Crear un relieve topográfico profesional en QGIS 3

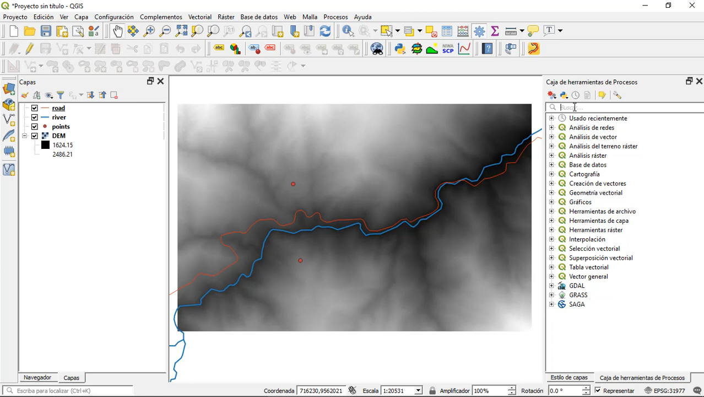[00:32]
Nos vamos en la caja de herramientas, buscamos Hillshade, mapa de sombras. La capa de altitud va a ser el modelo de elevación digital, el DEM.
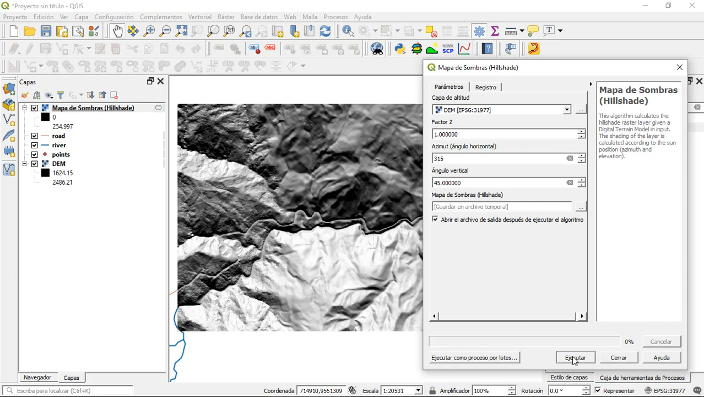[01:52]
315, ejecutar. Ya tengo desde otro ángulo. Ahora le cambio a 170, ejecutar. Le puedo poner también 215, ejecutar. Y también podemos ponerle un 260, ejecutar. Aquí ustedes pueden poner los ángulos que gusten.
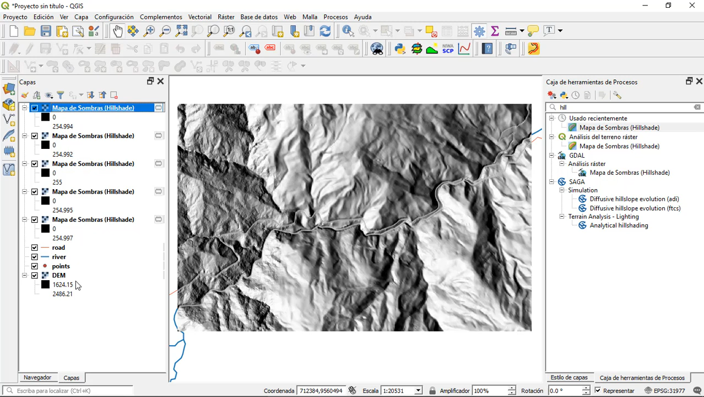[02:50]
Ahora, lo que vamos a hacer es para visualizar a todos estos mapas de sombra en uno solo, le vamos a dar una transparencia. Entonces empezamos con el primer mapa de sombras. Clic derecho, propiedades.
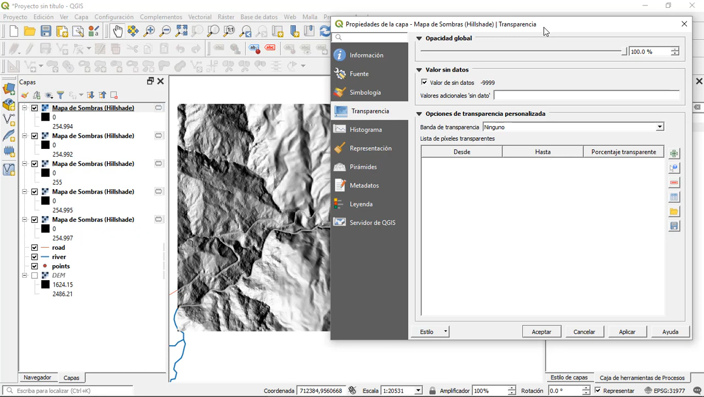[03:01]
Nos vamos en transparencia y le vamos a dejar una transparencia, puede ser entre el 5 al 10%. O si quieren ver con mayor claridad hasta un 20, pero un 10% creo que está bien.
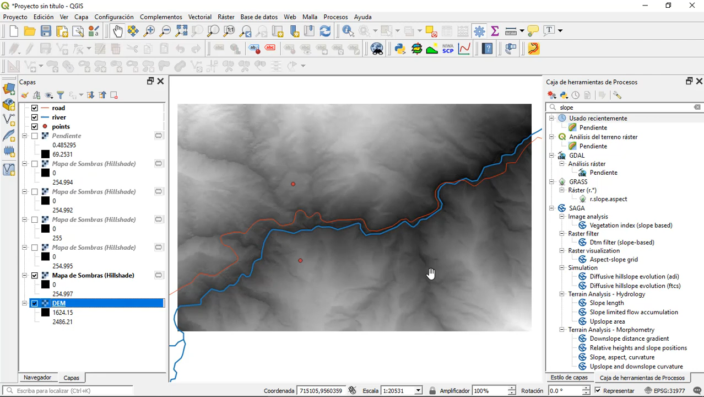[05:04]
que me da este efecto topográfico hacia todas las direcciones. que no sería lo mismo. En ese caso, la orientación de la sombra solo está enfocada desde un lugar, pero aquí tenemos desde varios lugares. Y bueno, y con la capa de pendiente, obviamente nos resalta la topografía y podemos darle un paisaje más realístico. También podemos cambiar la simbología del modelo de elevación digital. Clic derecho, propiedades, simbología, donde dice tipo de renderizador.